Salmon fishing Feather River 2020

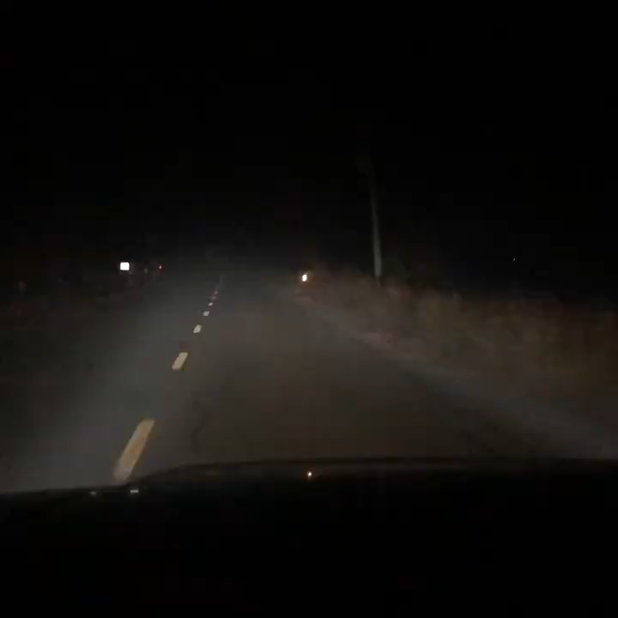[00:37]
Drove all night to show up to the spot at about two in the morning.